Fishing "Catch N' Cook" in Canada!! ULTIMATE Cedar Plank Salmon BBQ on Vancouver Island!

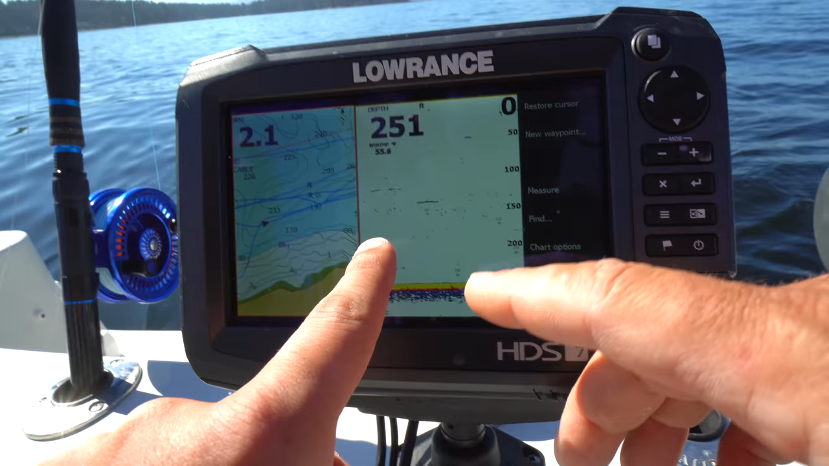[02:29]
Those marks, so that marks. Yellow is bottom. Okay, yeah. That's fish, that's fish. Okay. It's 250 feet deep.
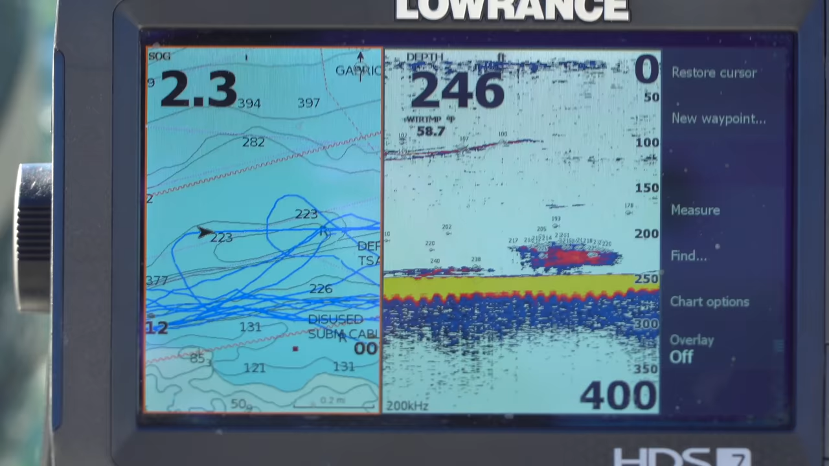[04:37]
On screen: depth 246 ft
So if you look at the little fish finder here, we've got these bait balls of herring,